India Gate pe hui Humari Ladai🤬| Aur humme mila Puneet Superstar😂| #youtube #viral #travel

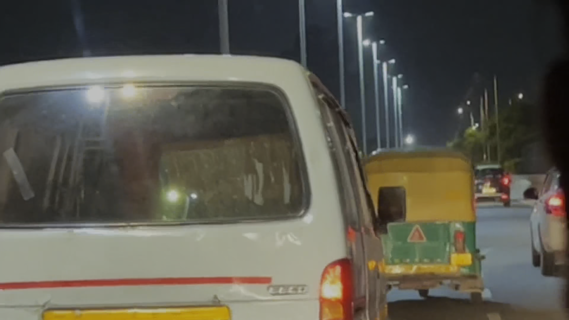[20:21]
इतनी तेज कैसे जा रही है ये, ईको वाले ने चक्कर लगा दिया यार। मतलब भैया ऊपर से भी ले जा सकते, भैया की चढ़ गई तो